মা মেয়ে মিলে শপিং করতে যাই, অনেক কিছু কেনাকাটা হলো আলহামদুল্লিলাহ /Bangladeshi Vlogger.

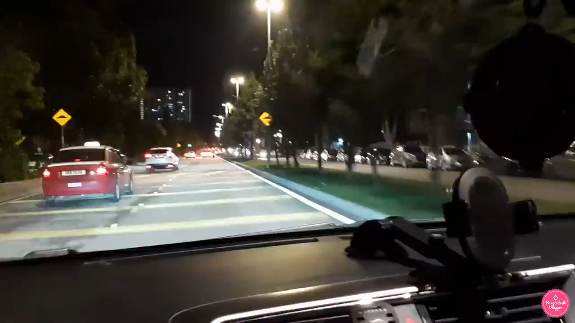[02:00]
পুরো রাস্তা শুধু গাড়ি আর গাড়ি। তো আসলে এইটাই, এখানে মানুষজন খুব কম হাঁটাহাঁটি করে,